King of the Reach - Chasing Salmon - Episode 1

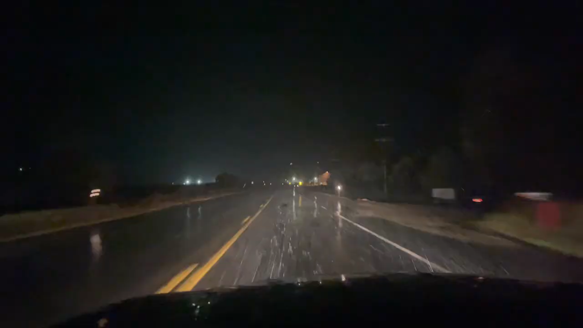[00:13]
all right everyone's out here everyone's out here
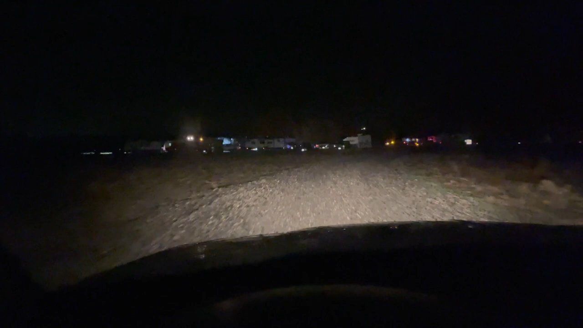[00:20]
Marco said that he had his hazards on so we're looking for some hazard lights